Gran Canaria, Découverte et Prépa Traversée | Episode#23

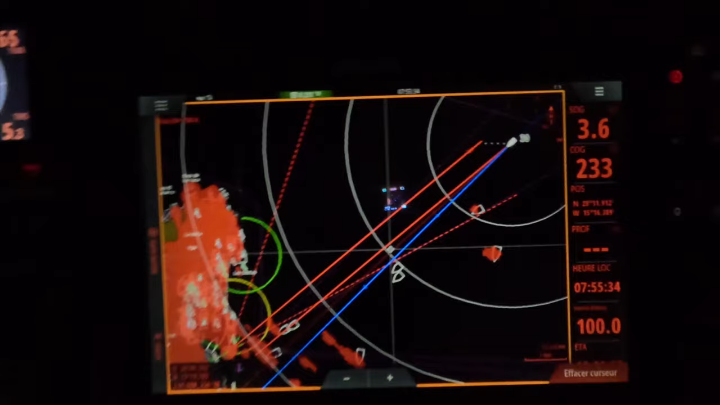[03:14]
On va super lentement, on a fait quasiment tout au moteur.